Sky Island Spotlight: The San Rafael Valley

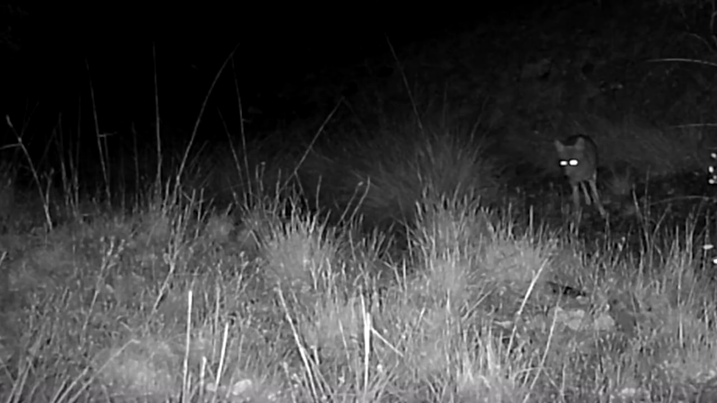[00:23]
Sometimes when not camping during a full moon, I can sit and watch coyotes trail through the dark, grass shimmering and bending around them as they stock their next meal.